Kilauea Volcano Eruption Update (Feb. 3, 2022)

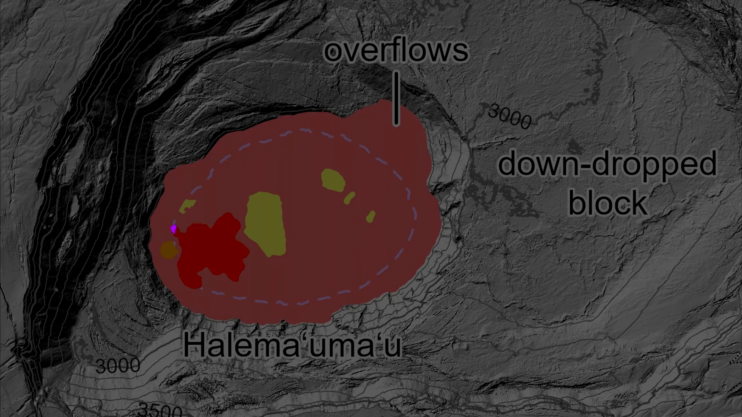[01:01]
One eruptive vent is intermittently active along the western edge of the lava lake. When this vent is effusing lava, it pours into the active portion of the lake, colored red on this map. During eruptive pauses, the only active lava is within a pond just north of the vent, colored dark purple on this map.